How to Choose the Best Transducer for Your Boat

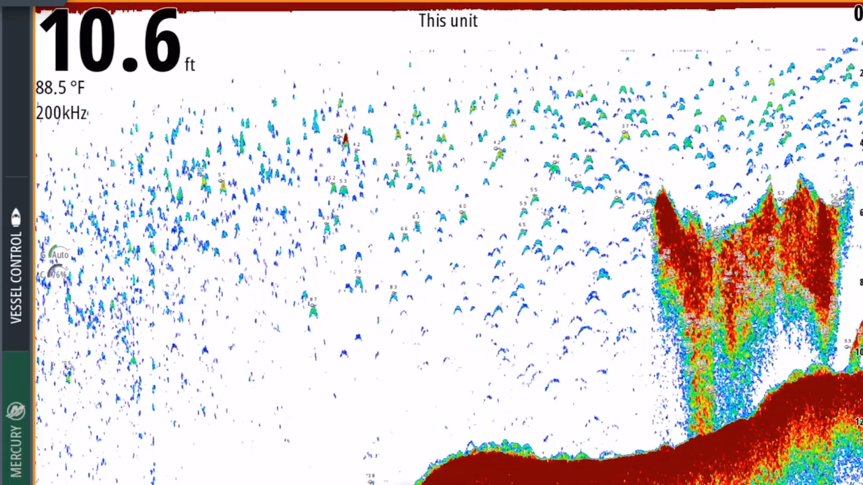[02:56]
On screen: depth 10.6 ft, water 88.5°F
Also, when I'm trying to catch bait, you know, I just get a little bit of a wider cone that really helps. So, you know, the high frequency was a no brainer for me.